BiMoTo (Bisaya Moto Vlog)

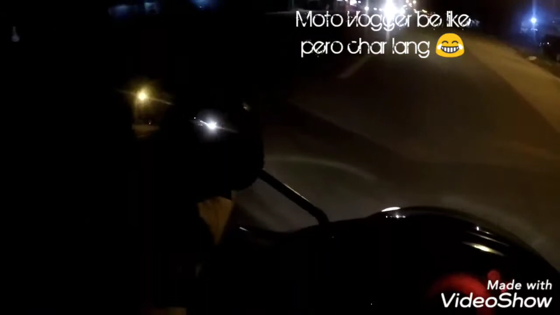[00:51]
And then later on na-realize na mo, pag-abot na mo dito sa Lagao proper, wala din siya na video, nag-stop video din siya up to 23 seconds lamang. So karon successfully updated siya through sa buong phone. Test na ko ang GoPro. Well, shoutout guys sa Tagiya sa GoPro, no?